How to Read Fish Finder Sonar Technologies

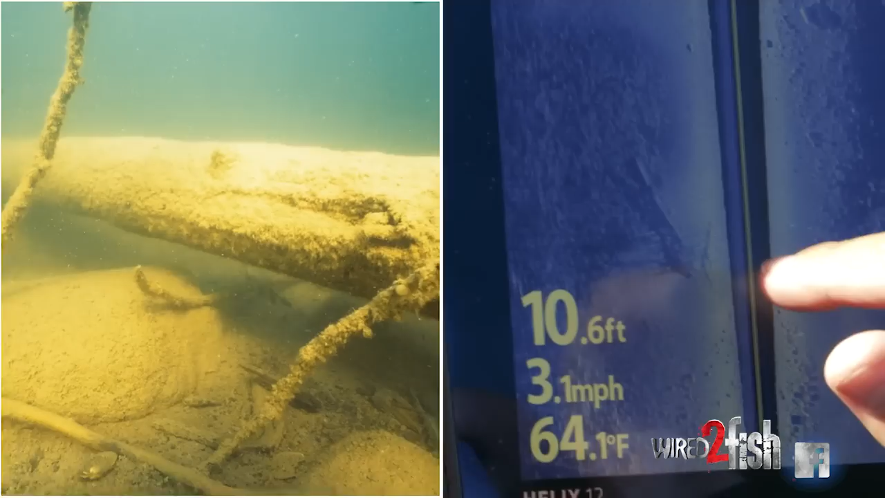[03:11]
On screen: depth 10.6 ft, water 64.1°F, speed 3.1 mph
imaging I get the detail of even the limbs off of that tree that's been down fantastic place for
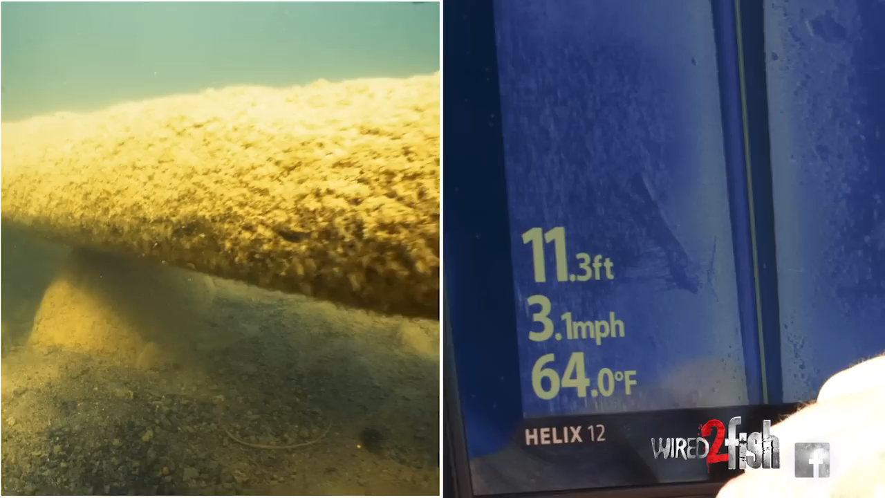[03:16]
On screen: depth 11.3 ft, water 64.0°F, speed 3.1 mph
fish to hang out you got a hard bottom you have a tree and then you have a
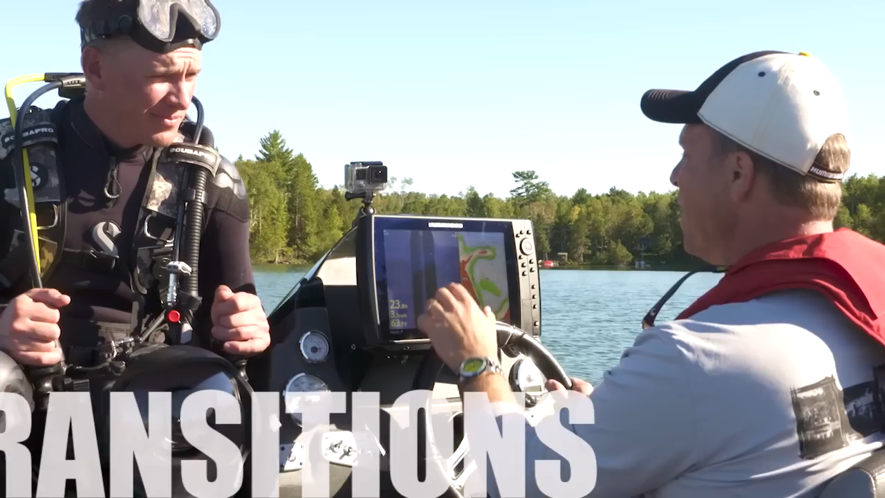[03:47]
but here is a perfect transition zone that soft mud basin turns into rock right here
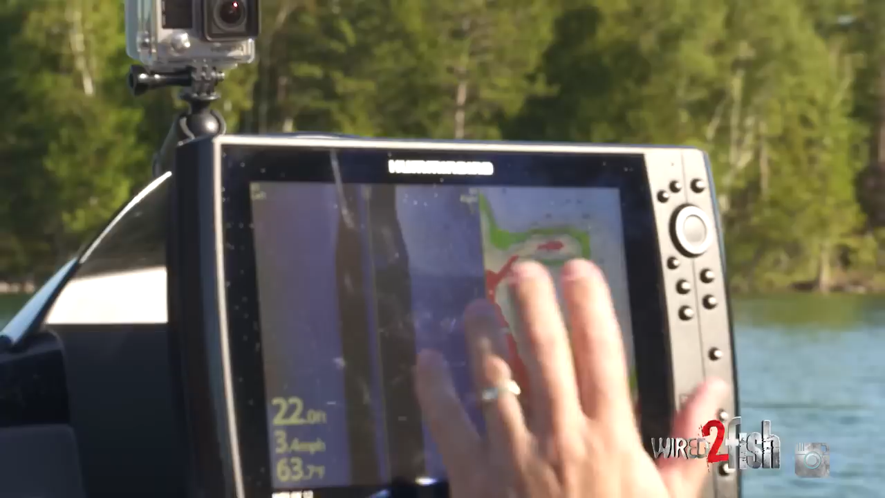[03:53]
and so here's what I want to do I want to give you an up-close personal look at this I'm gonna drop a waypoint on
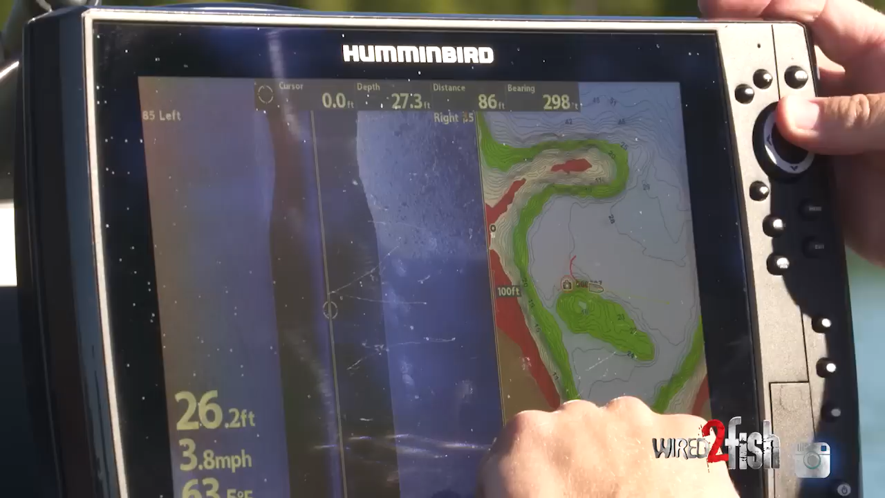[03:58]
On screen: depth 26.2 ft, speed 3.8 mph
this transition right here mark that one in fact there's a nice isolated boulder right at the edge of that
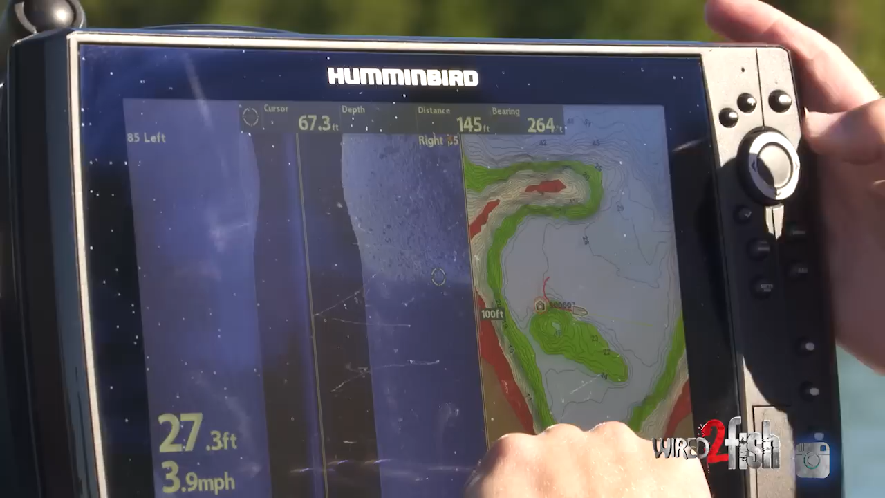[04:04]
On screen: depth 27.3 ft, speed 3.9 mph
I'm gonna hit mark so I got that waypoint and then my friend Kyle right here he's got the scuba gear
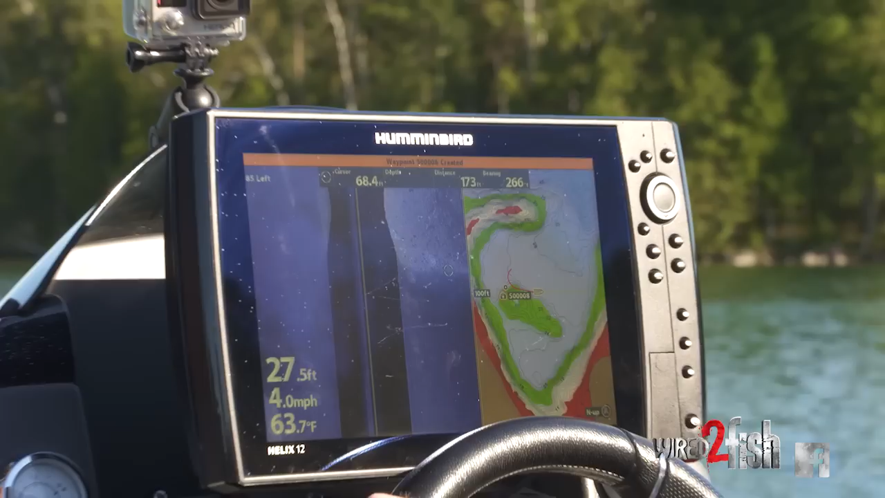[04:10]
On screen: depth 27.5 ft, water 63.7°F, speed 4.0 mph
he's all scuba pro'd up he's gonna take a dive down I'm gonna put this what this marker buoy right on that waypoint
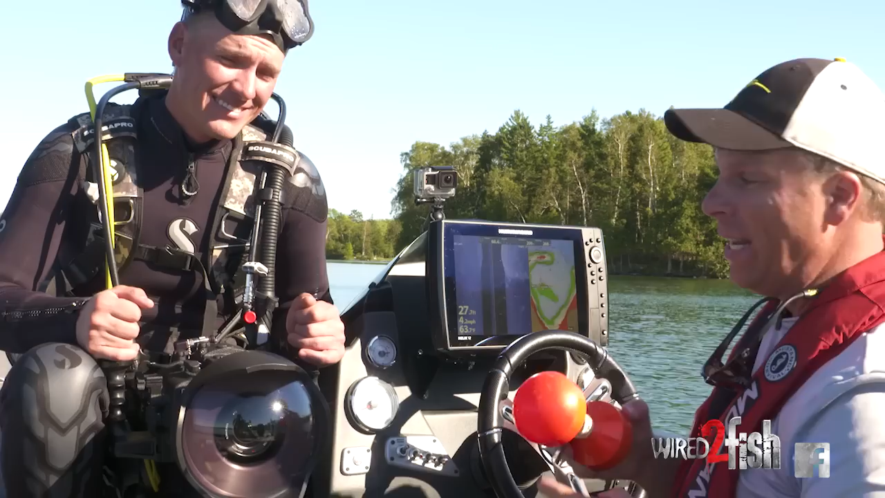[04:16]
Kyle's gonna follow the string down and give you an up-close personal look of what a transition zone really looks like
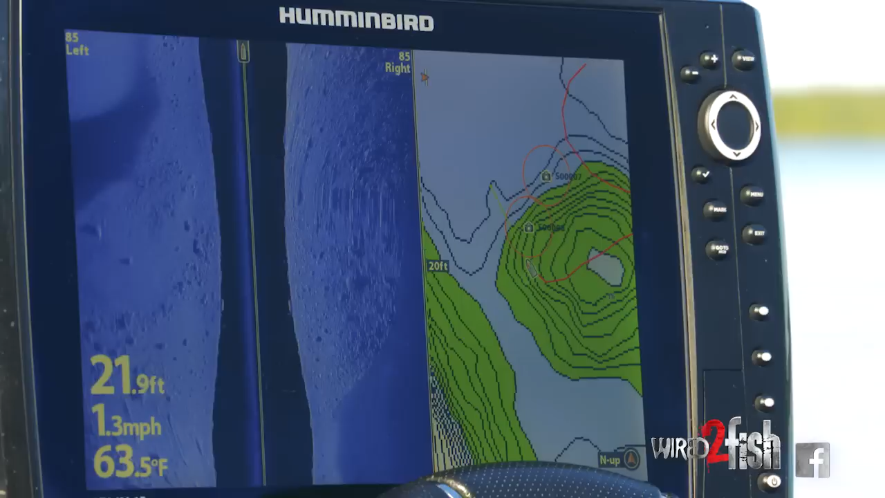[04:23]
On screen: depth 21.9 ft, water 63.5°F, speed 1.3 mph
okay so I'm just coming around I'm gonna get right on top you can see my zoom levels at 20 feet I'm actually right on over
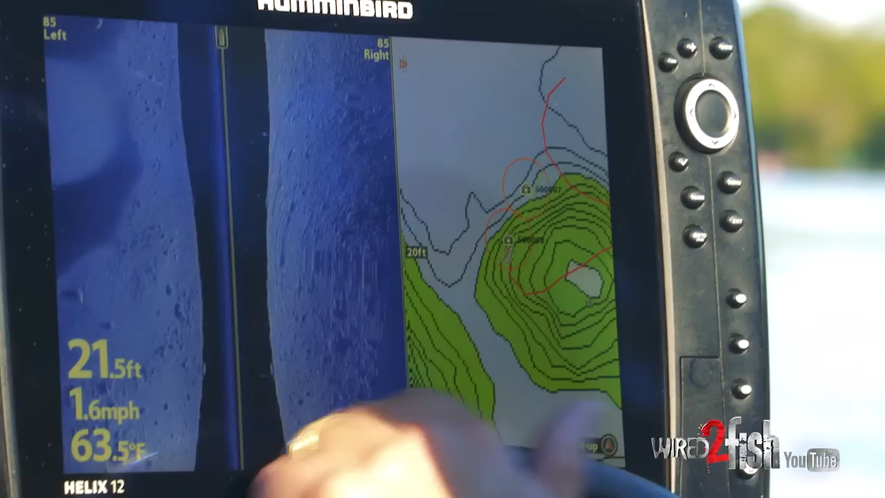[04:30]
On screen: depth 21.5 ft, water 63.5°F, speed 1.6 mph
that right now so I'm gonna drop this buoy give
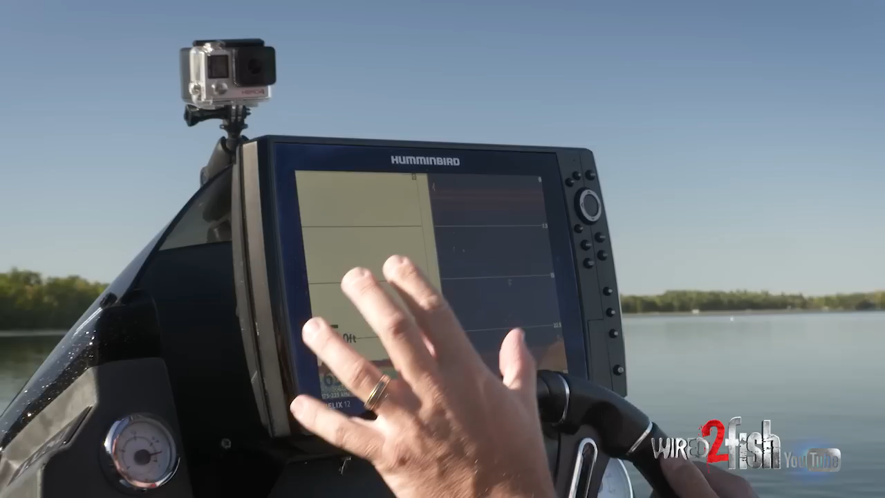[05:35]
conventional sonar and down imaging and looking at these side by side
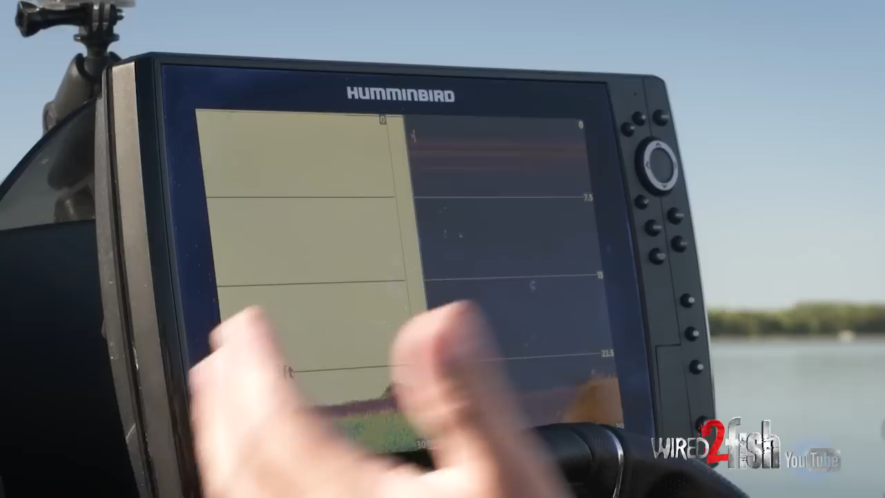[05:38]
this is brilliant on the bottom you got just a little lump here and I don't know if that's a rock or if it's fish tightly balled up
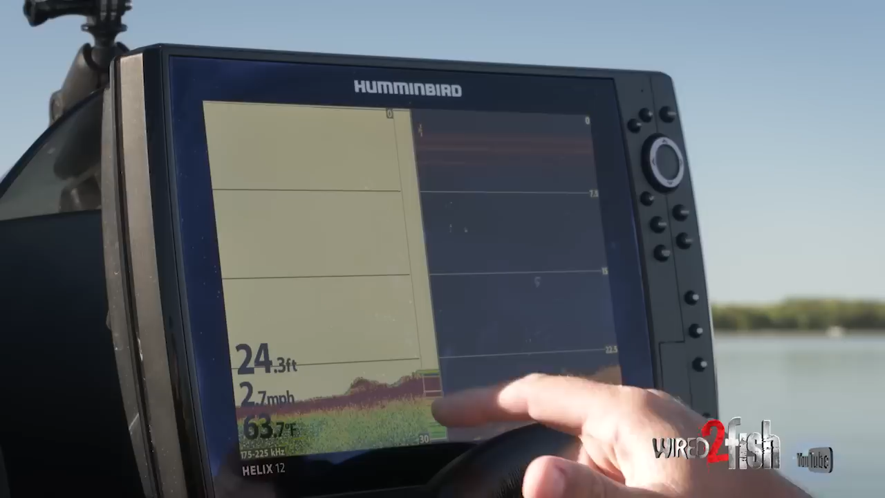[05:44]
On screen: depth 24.3 ft, water 63.7°F, speed 2.7 mph
but when I look at the down imaging down imaging gives me great detail on what's down there I can see a boulder a
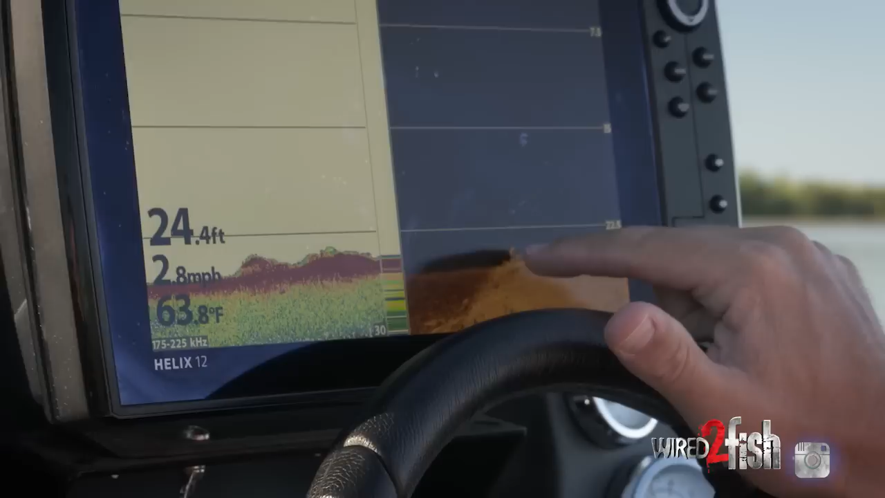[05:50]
On screen: depth 24.4 ft, water 63.8°F, speed 2.8 mph
boulder a boulder one two three four five six seven boulders that all look like that lump and it's just the way the beams are arranged
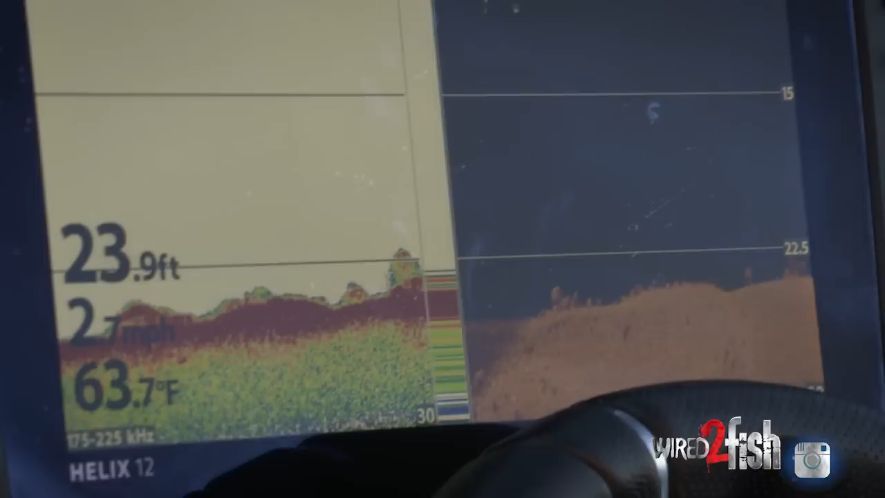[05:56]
On screen: depth 23.9 ft, water 63.7°F
sonar is just kind of a general beam and it does not give you the detail that down imaging does running those two
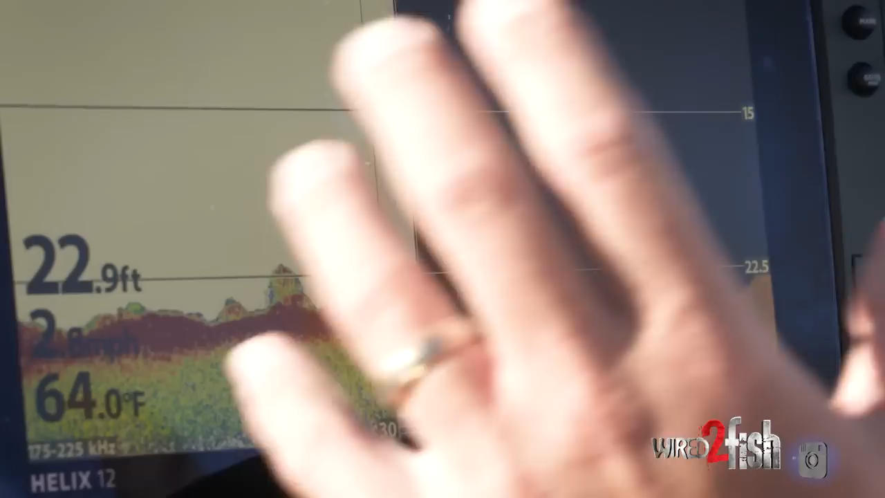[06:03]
On screen: depth 22.9 ft, water 64.0°F
screens side by side give you a great look at all the stuff that's down there at the bottom there's some looks look at
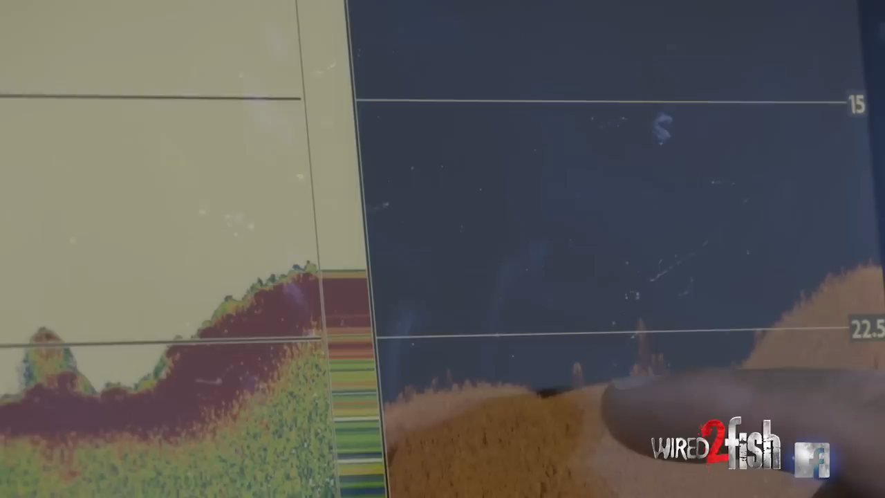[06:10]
that fantastic rock sticking up and they're going to come up on
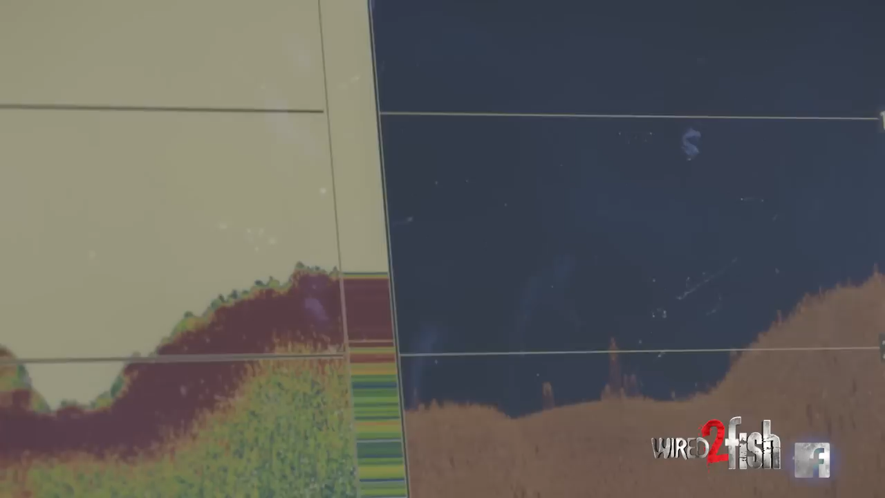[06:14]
top of this rock reef but that is a fantastic look at the detail and a transition zone
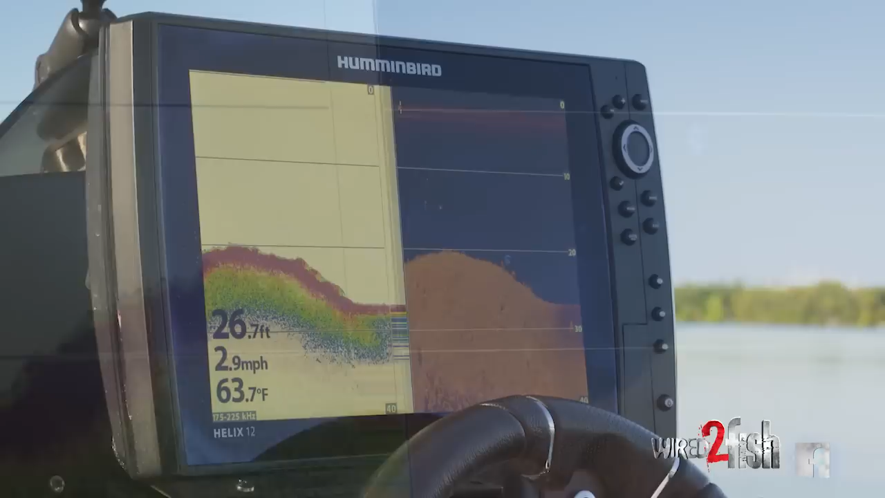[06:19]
On screen: depth 26.7 ft, water 63.7°F, speed 2.9 mph
all right so we're coming off this rock hump right where Kyle dove look at the hard top of rock and the great strong return there